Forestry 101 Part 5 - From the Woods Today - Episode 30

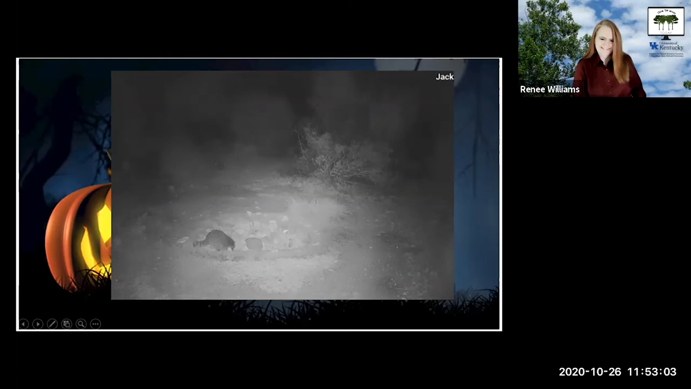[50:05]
the tail gives it away right definitely so the actual animals that are fighting are in the background there so you can't really see them unfortunately but this is this is a raccoon scuffle over some food uh and one that you do hear quite a bit if you're in the woods um especially when those guys are active
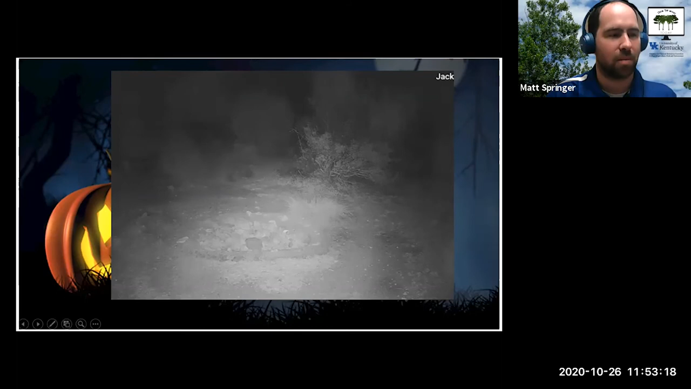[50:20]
oh a little bit you know if you are outside it is very loud it and that i think is the more that's the part that doesn't carry through here is when if you hear this uh you can hear it from several hundred yards away oh wow is it is a loud scream and